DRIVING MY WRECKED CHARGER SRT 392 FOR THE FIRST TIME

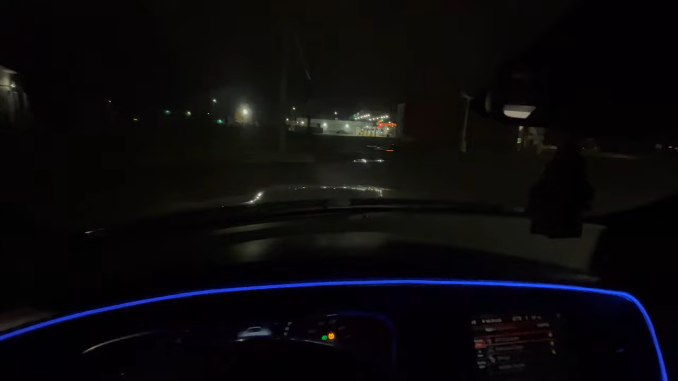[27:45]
Sheesh. So, let's go ahead and cross over here. I'm taking my time coming out like I have a freaking front splitter on.
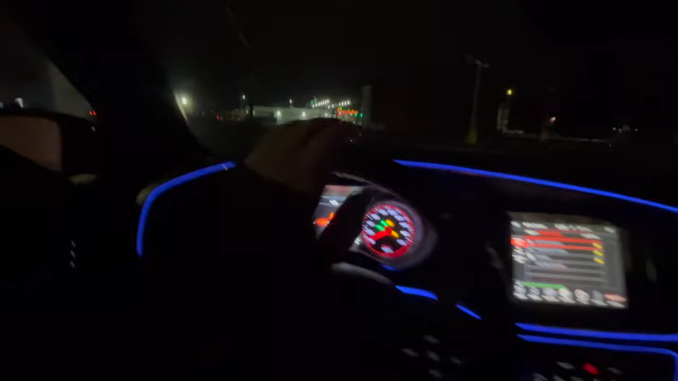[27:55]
It's crazy. Oh, my God. Look how dark it is, y'all. I'm pulling on around this way. Grab this thumbnail.
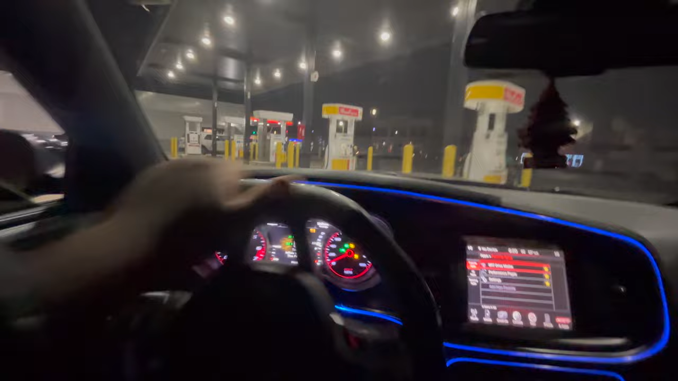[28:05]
And that... the yellow light is coming up because, let me see, we don't have the lane assist plugged in, so we got to get the new grill for that.